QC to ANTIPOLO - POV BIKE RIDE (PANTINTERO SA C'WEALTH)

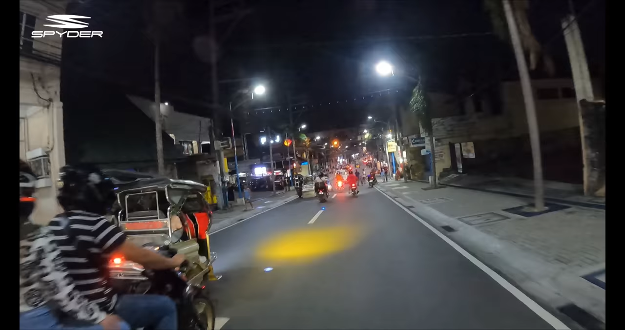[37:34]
Ayun na, ito, tumbok na nito yung ano, Antipolo Church. Dire-diretso pag bungad na makikita natin yung ilaw.
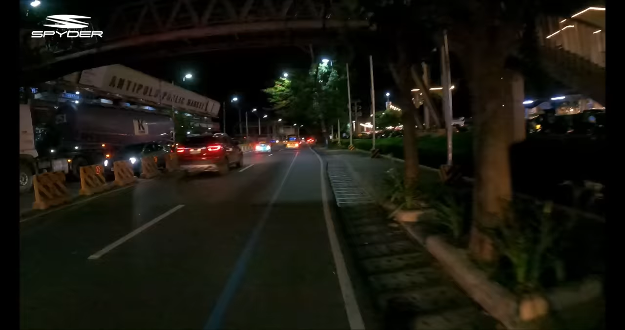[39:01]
Yo, pauwi na tayo. Isang mahaba-habang lusong to. Pero maya-maya pa yung lusong na yun. Dahil pagkagaling dito sa Antipolo Public Market, may mga ahonin pa to. Yung mga nilusong natin kanina.
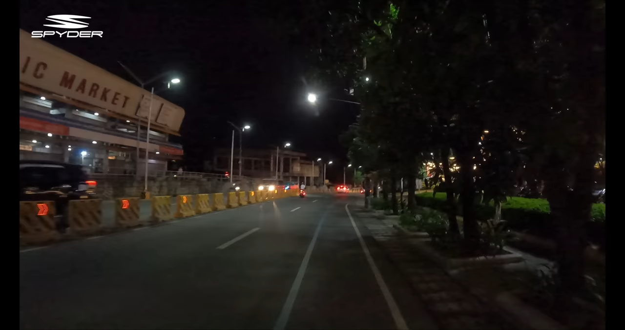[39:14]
Kaya konting painit muna. Tapos dire-diretso ng lusong. Ay, salamat.